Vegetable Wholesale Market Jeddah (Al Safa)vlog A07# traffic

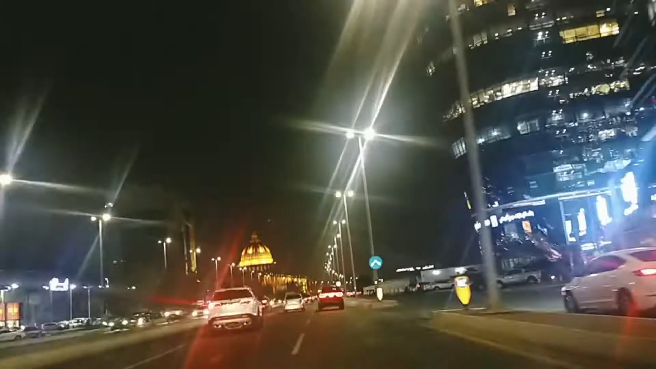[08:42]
जो सामने आपको दिख रहा है ना गुमत की तरह या मजड की तरह इसी मौल पर हम लोग को
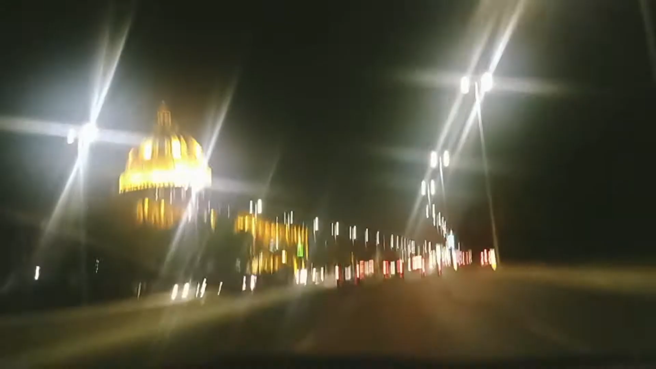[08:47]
जाना था और इस ही मौल पर लगी हुई थी यह सेल